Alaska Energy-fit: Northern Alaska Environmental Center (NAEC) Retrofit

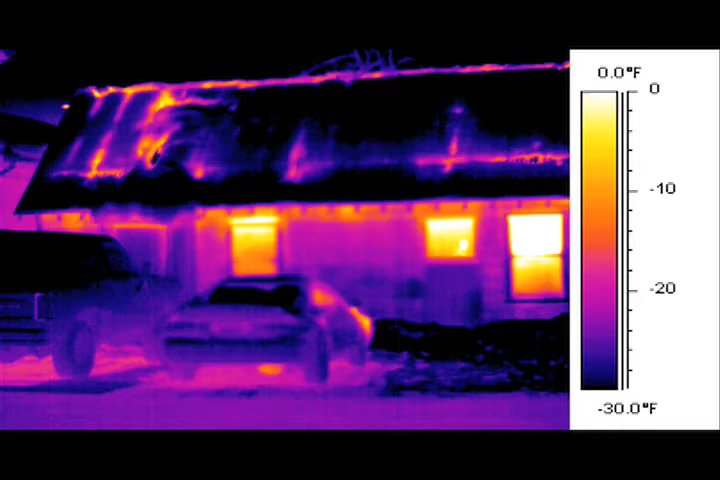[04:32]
On screen: scale top 0.0°F, scale bottom -30.0°F
Jack will start by getting an overall image of the building and then closer images on each face.
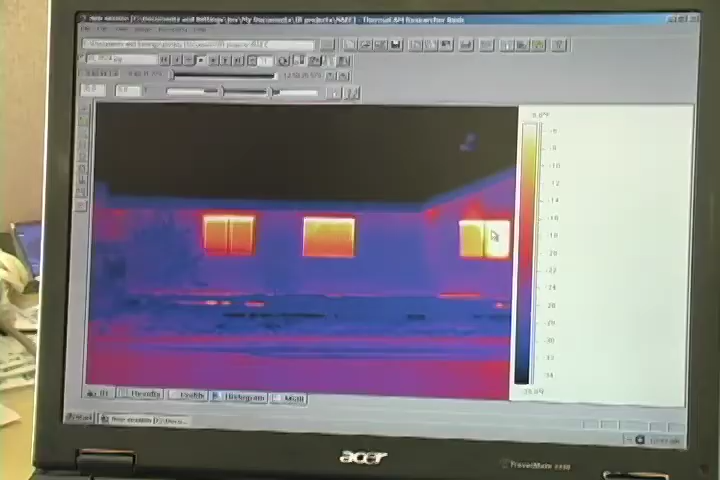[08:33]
White areas on here. Dark spots on the thermal images represent cold areas, while light spots represent warm areas. Here we see the building's foundation is much warmer than other parts of the building, and much warmer than it should be. We're noticing the foundation under the siding. Is quite a bit warmer than the ambient temperature.
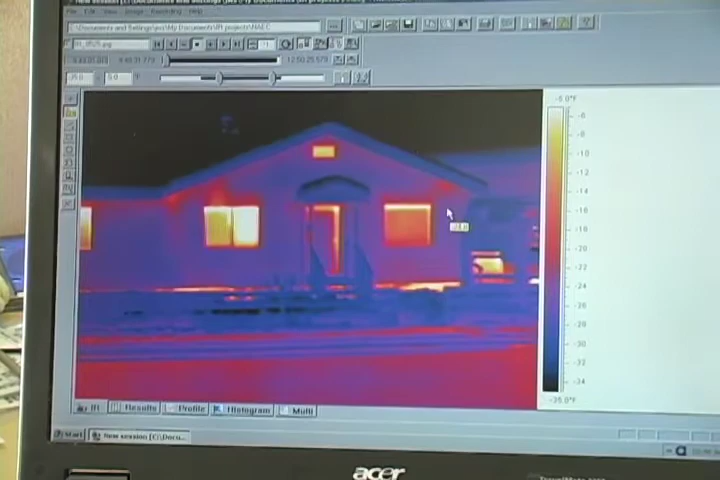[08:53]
Now that means that a lot of heat is being lost to the air, is that correct? Right.
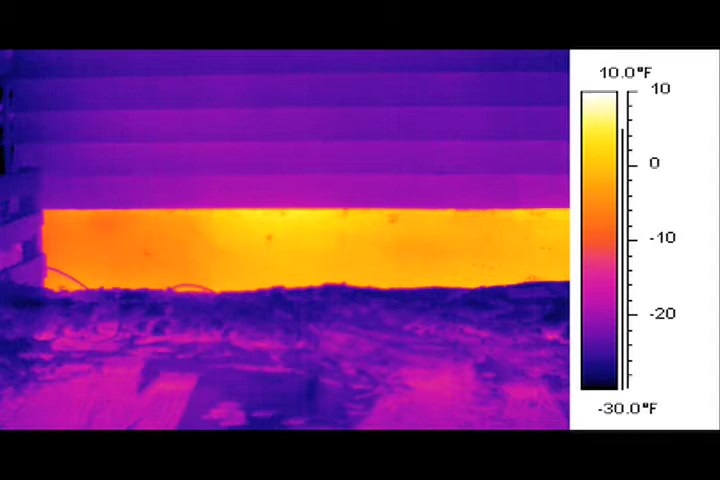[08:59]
On screen: scale top 10.0°F, scale bottom -30.0°F
Whatever energy it takes to keep that concrete foundation 15 or 20 degrees warmer than the outside air, that's how much energy you're losing.
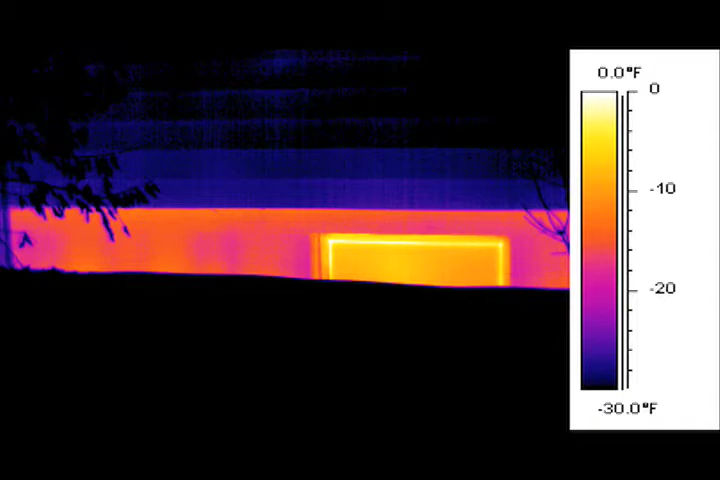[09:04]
On screen: scale top 0.0°F, scale bottom -30.0°F
This image shows the existing garage door with dramatic heat loss.
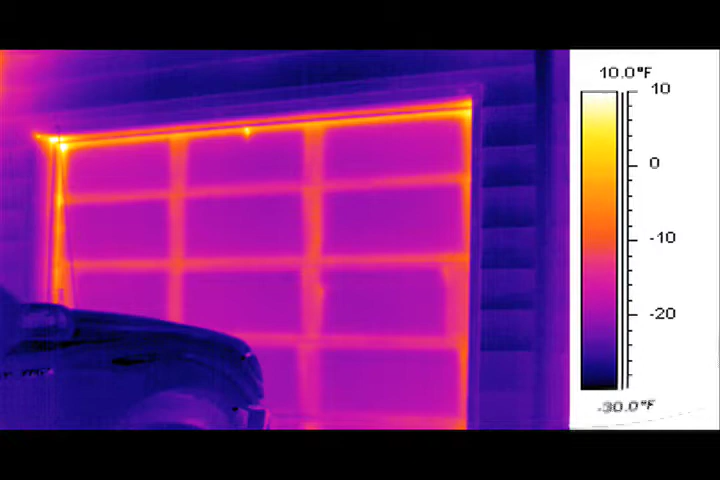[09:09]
On screen: scale top 10.0°F, scale bottom -30.0°F
At the other end of the building was another garage door that had been replaced several years ago by a stud wall to increase office space. This shows less heat loss, but the wooden studs and plates are still areas of concern.
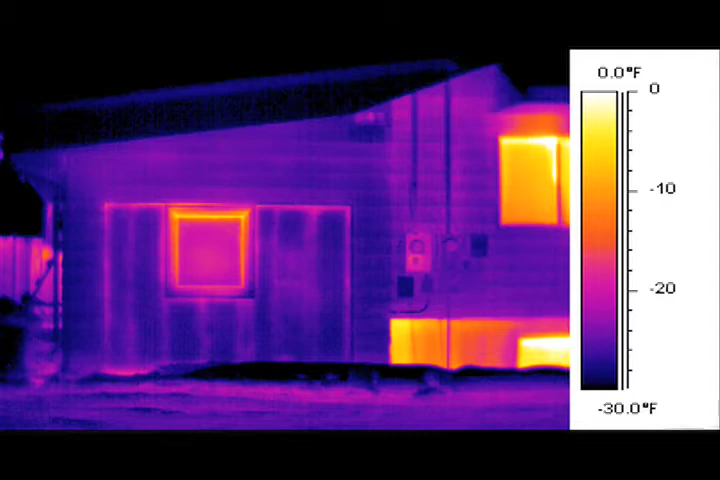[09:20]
On screen: scale top 0.0°F, scale bottom -30.0°F
On the inside of the building, the dark spots represent cold air coming inside.
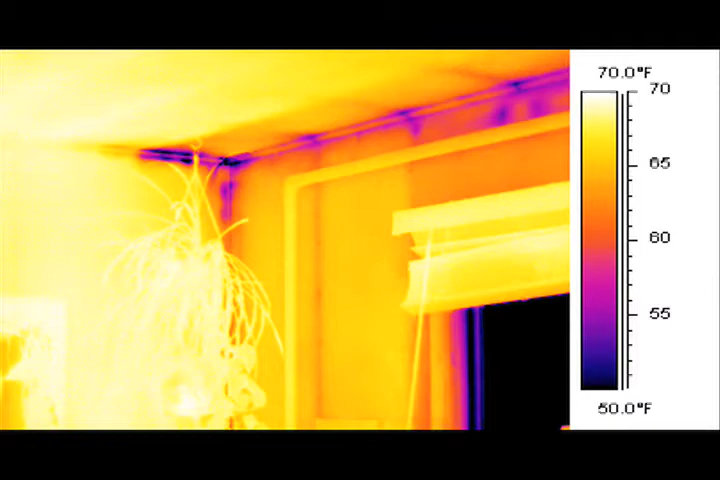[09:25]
On screen: scale top 70.0°F, scale bottom 50.0°F
Here we see cold air coming in along the corner of the room where the roof line meets the wall, and more cold air coming in through an electrical outlet.
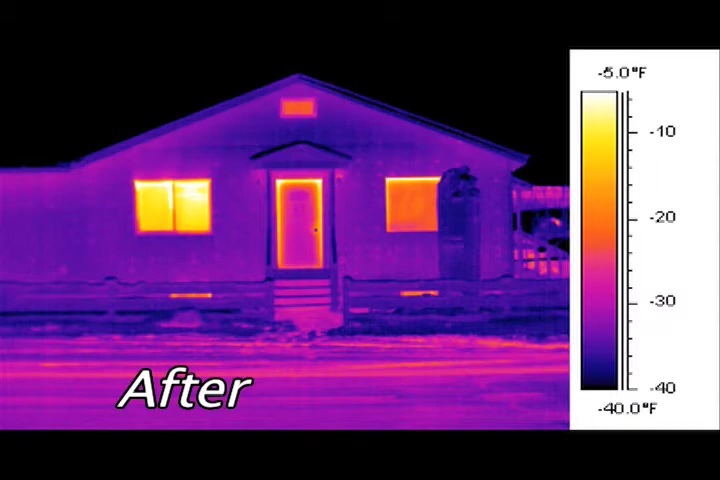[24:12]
On screen: scale top -5.0°F, scale bottom -40.0°F
This time there is very little in the way of heat leaking out, especially through the foundation.
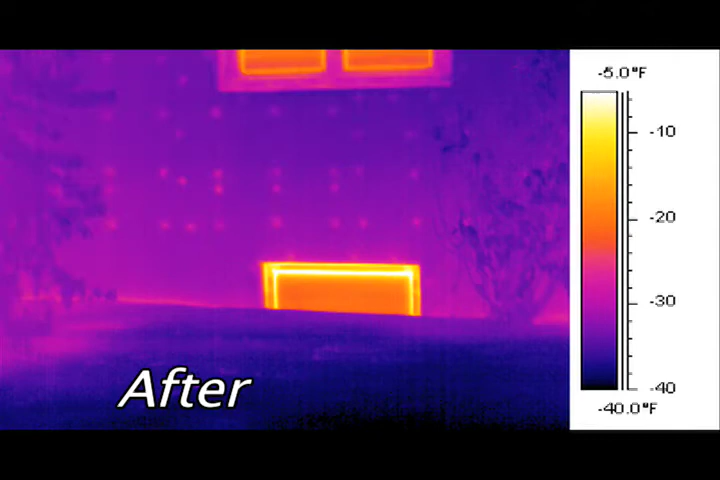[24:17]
On screen: scale top -5.0°F, scale bottom -40.0°F
Phil Loudon also conducted a second blower door test to see how much we reduced air leakage and how big an improvement our retrofit made.